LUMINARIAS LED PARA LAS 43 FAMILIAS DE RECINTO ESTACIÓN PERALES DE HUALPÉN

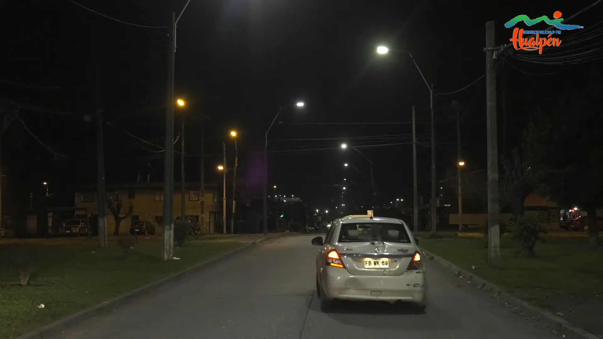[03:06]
Y aquí se ve clarito ahora y se va a ver muy hermosa esta calle cuando esté toda terminada.